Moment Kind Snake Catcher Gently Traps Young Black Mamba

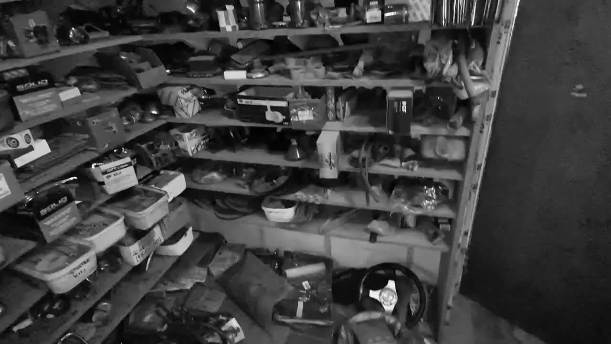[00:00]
right guys good morning I'm on my second call of the day and I'm at a house in Avoker Hills
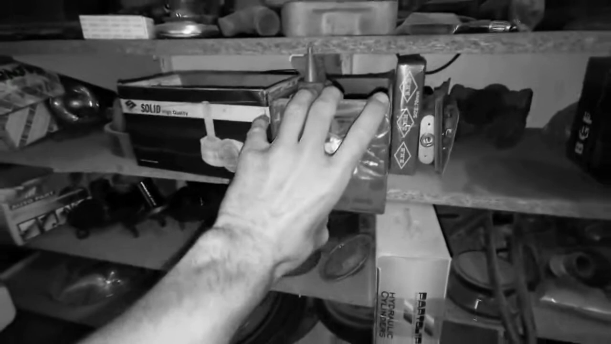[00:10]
oh hello it's a black mamba okay so there we go this guy called me for a
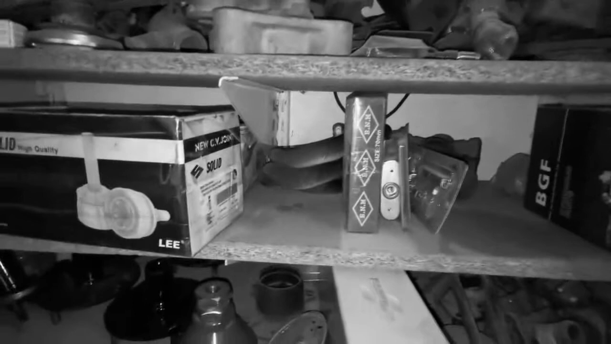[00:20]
snake in his spares his motor vehicle spares little room here in the house and he said to me he suspects it might be a mamba I've caught a mamba at this house before yeah quite
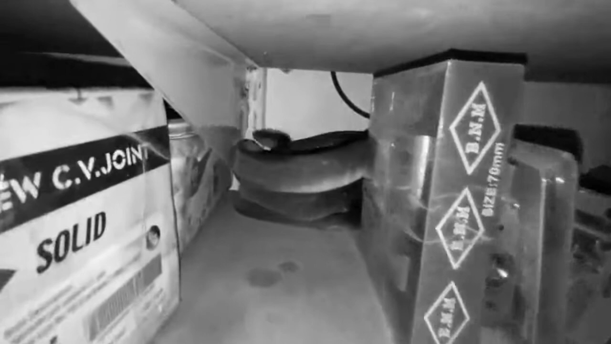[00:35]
a small
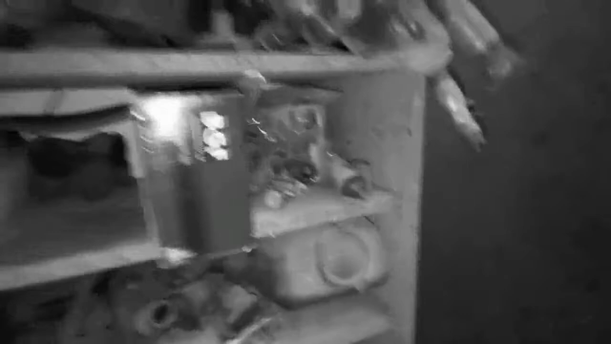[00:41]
little guy the younger but a mamba nonetheless okay where are you going now okay he's settling in behind here shame just looking for a place to hide he's scared
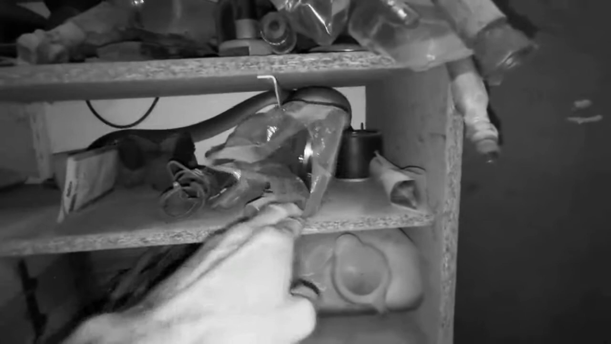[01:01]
don't worry dude I'm not gonna hurt you I'm gonna get you out just safely
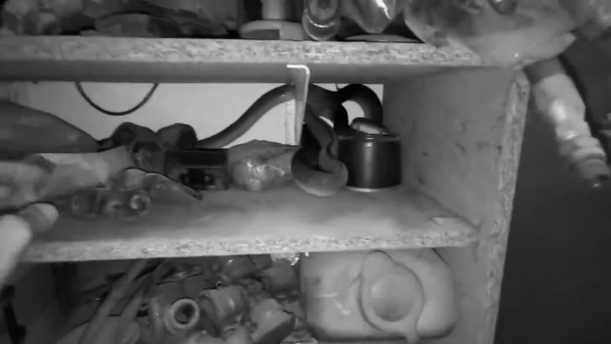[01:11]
shame he's so scared he's like trying to tuck himself up in the smallest of spaces just to get away from me okay so let's get this little thing out the way here
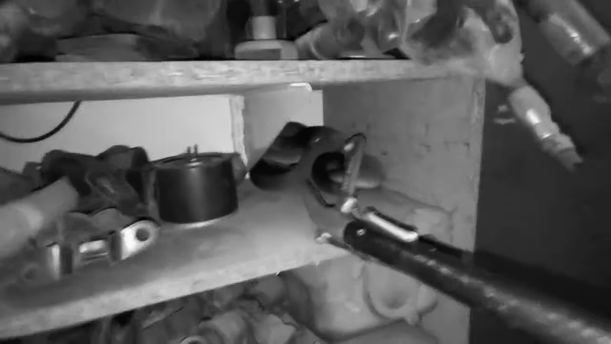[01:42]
knocking things all over the place okay so I think that coil is towards the head section am I right yeah let me just grab on the other side
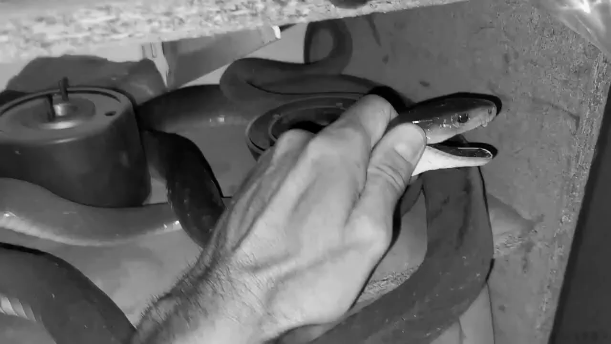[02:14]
okay there we go quite a young guy
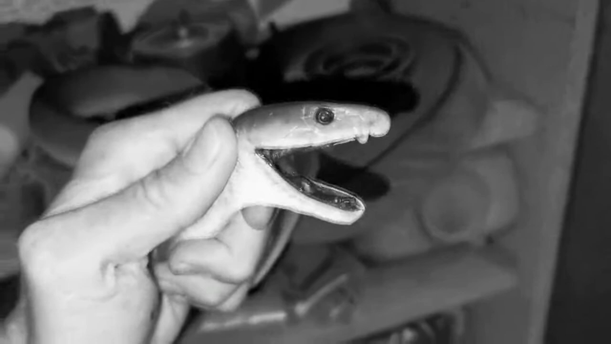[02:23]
yeah always ready to bite these things you know if they have to they don't want to bite but if they have to they will
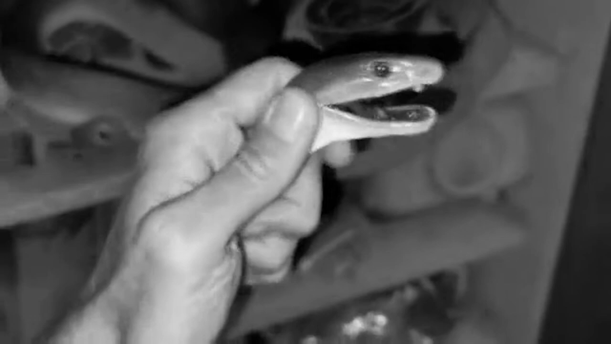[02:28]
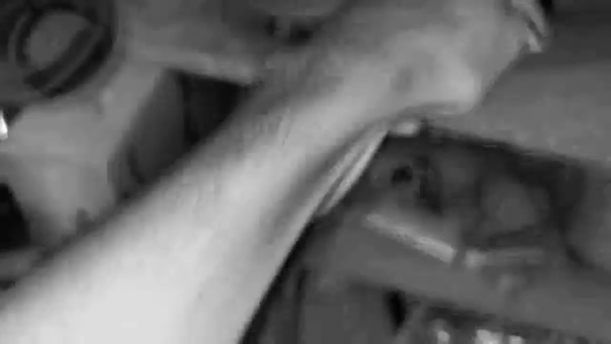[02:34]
let's stick that there let's bring him out shame he's actually quite underweight
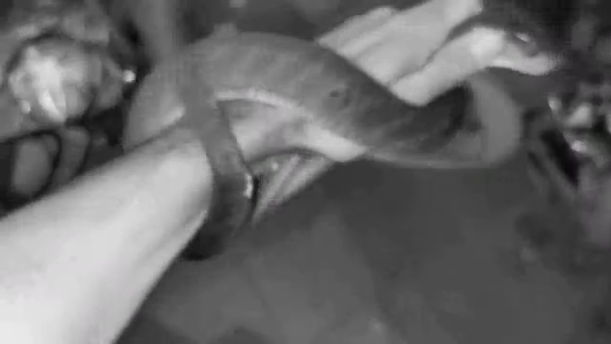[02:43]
okay cool so he's about a 1.9 meters